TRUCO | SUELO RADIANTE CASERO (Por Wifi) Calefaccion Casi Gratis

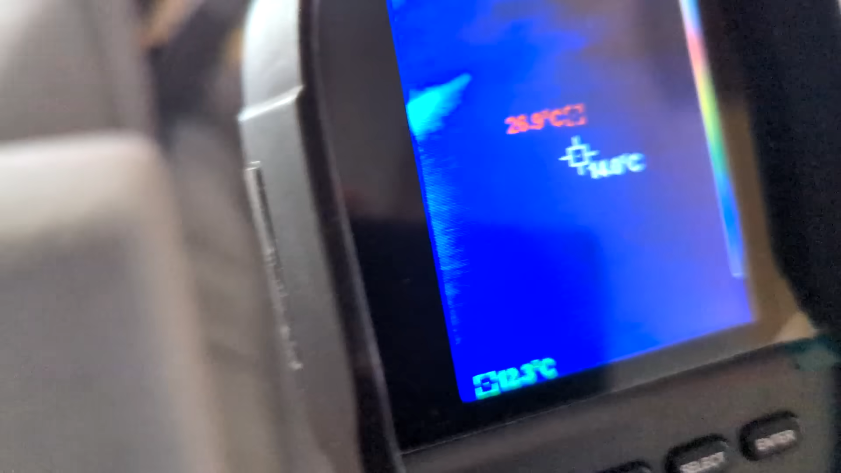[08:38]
Ahora, lo importante sería que se empiece a calentar por aquí. No mucho, vale.
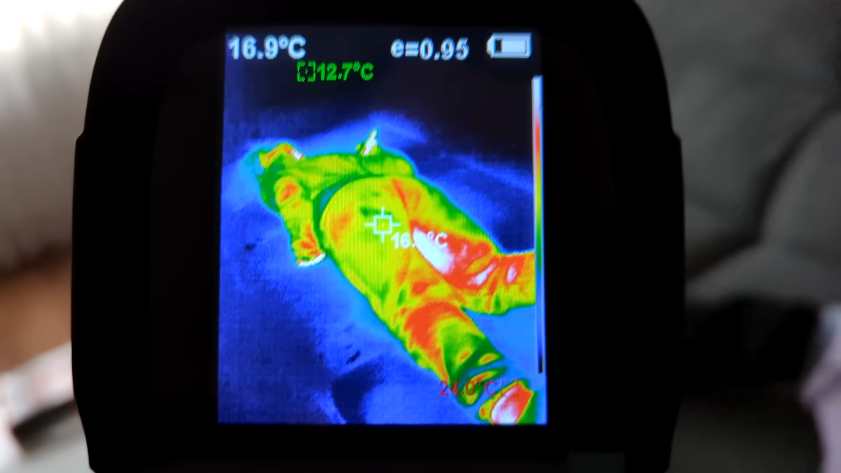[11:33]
On screen: spot 16.9°C
Uff, hay una cosa que tienes muy caliente.